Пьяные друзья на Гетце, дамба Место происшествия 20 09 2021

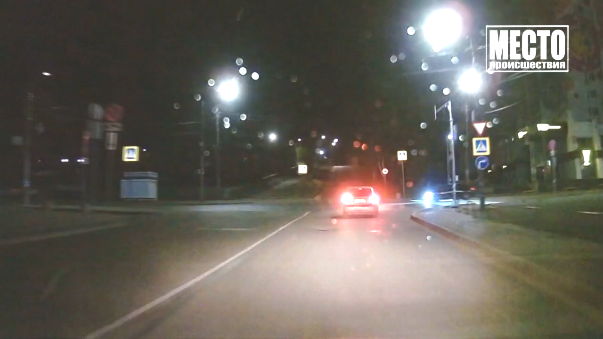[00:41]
В сторону моста пойдет. В сторону моста ли его поворотник, тут поворачивать нельзя. Общественникам пришлось разворачиваться и догонять машину. Все координаты авто сразу же передали в дежурную часть. Проходим поворот на Химик. Водитель выезжал на встречку, а заметив маяки, долго не останавливался. Будто не мог сообразить, что делать.